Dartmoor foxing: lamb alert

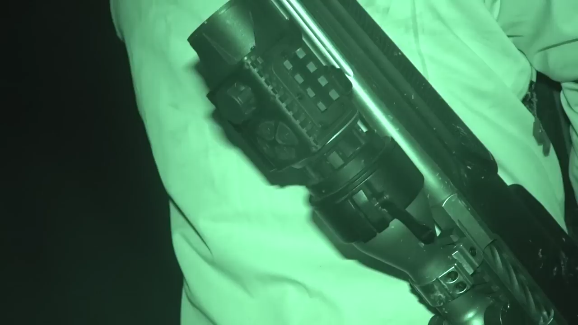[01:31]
mounted thermal add-on onto your day scope and some people have found that there has had a different point of impact with the bullets on using that scope.
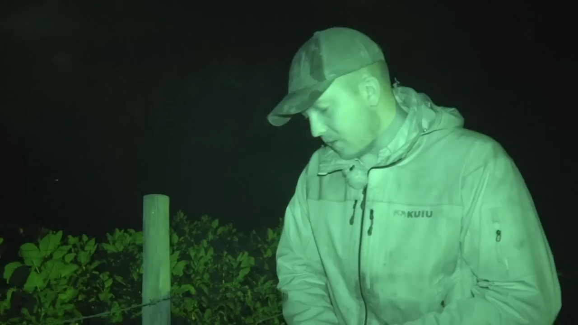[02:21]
The first two shots with the Krypton is these two here, you can see they have gone right, you know,
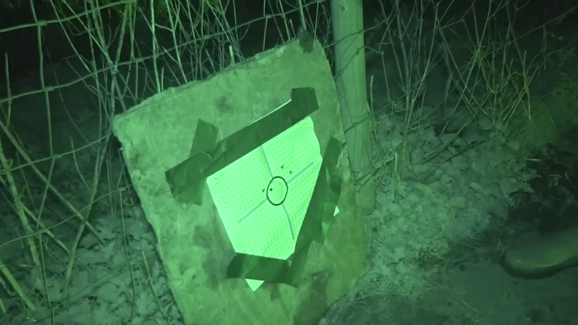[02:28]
knocking on two inches there from the centre of the target. So we thought, is it the rifle, I was confident it wasn't and yeah, that is the two shots without the Krypton on, just using the headlights of the truck, you know, pretty good. So what I have done, I then adjusted the Krypton scope, I moved the picture across, so I collaborated the Krypton with my scope to centreise it all, I think I am using the right words. No, you are not. I know what I mean.
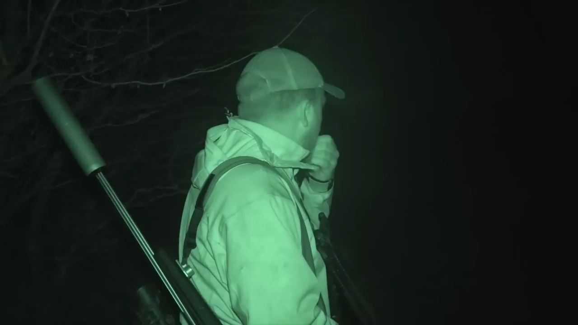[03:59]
Tom spots a fox and calls it in.
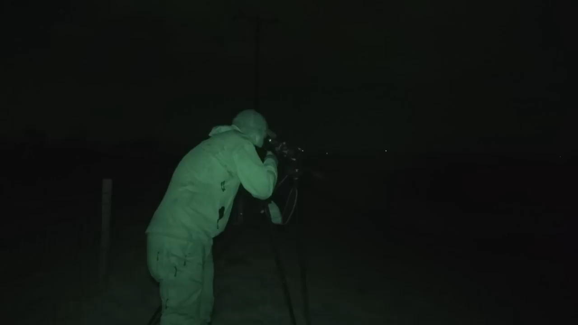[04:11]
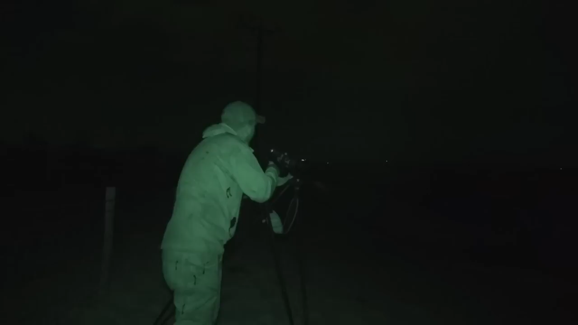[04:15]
Well,
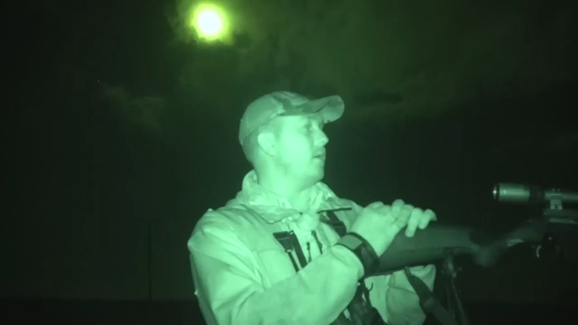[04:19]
it comes out the trees and it comes in to about 40 yards and we're stood right on the skyline here. Obviously there is no cover for us to stand behind and it is the best viewing point for this valley. Fox is normally pretty switched on to that but he must be fairly peckish because he came right in to the cool.
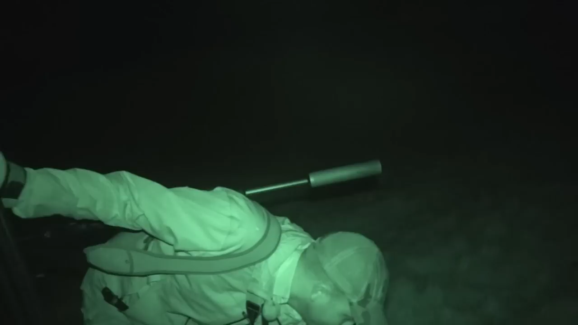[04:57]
Hopefully that is the one. We spend time chasing distant eyes.
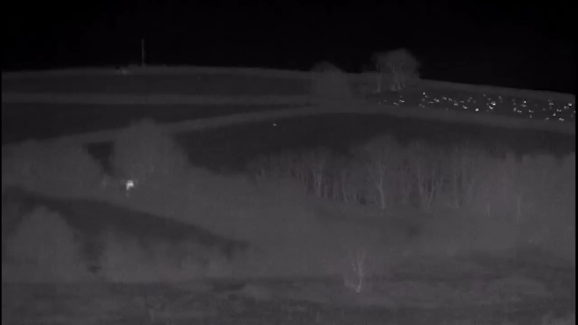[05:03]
You can see such a long way with the thermal, sometimes you have to accept that by the time you have got to where the fox is, it will have moved on.
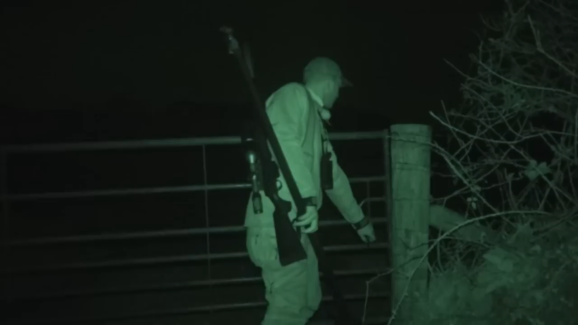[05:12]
The next place is a field next to a lambing shed.
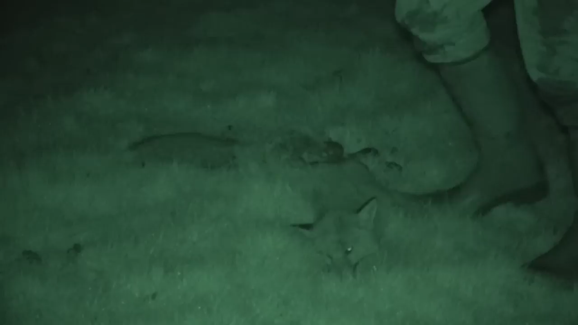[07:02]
i shot that front on as well just sat i can't even see where that is
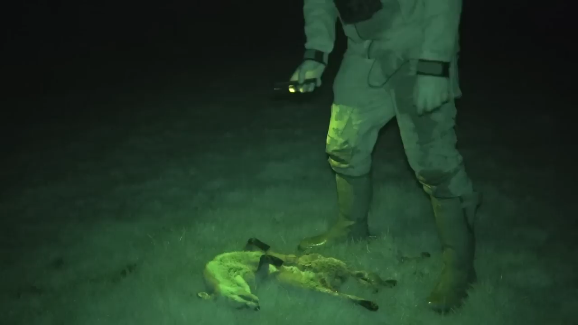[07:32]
she's completely dry she's got cubs somewhere we'll see what i can do you know i can only do what i can do but hopefully if i see them i'll dispatch them
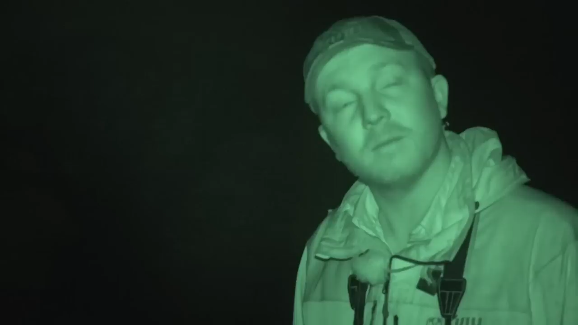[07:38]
two on the ground is a good night the farmers can sleep better and tom can stop trying to avoid